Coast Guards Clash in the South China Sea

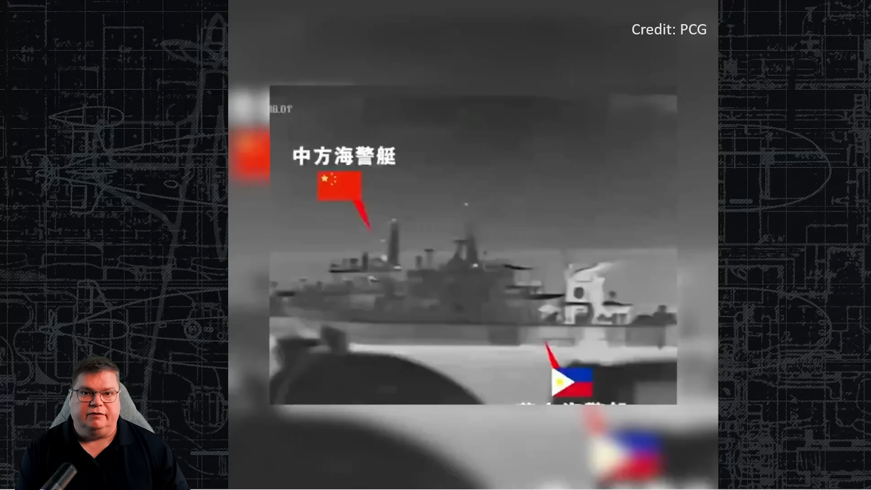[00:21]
Take a look at this video. The Chinese Coast Guard vessel maneuvers in front of the Philippine Coast Guard vessel, causing a collision. After contact, though,
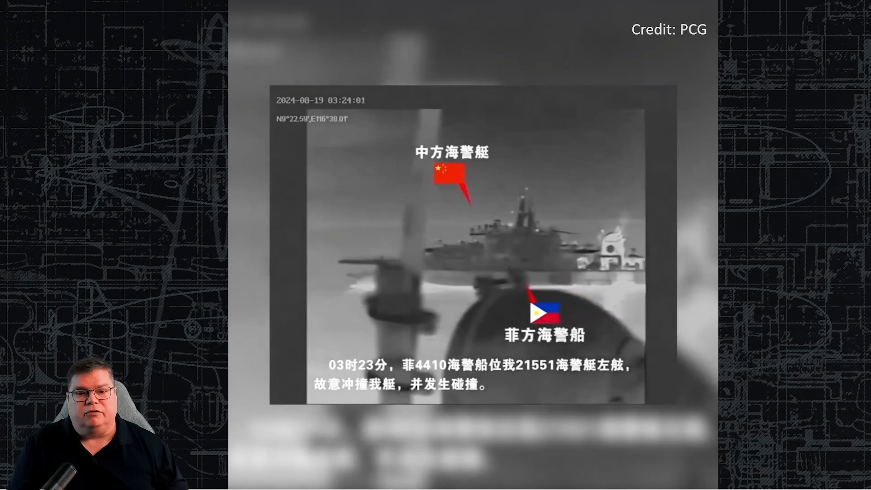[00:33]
the Chinese Coast Guard vessel pushes in to the collision, increasing the damage instead of slowing. A very deliberate act. Now, the U.S.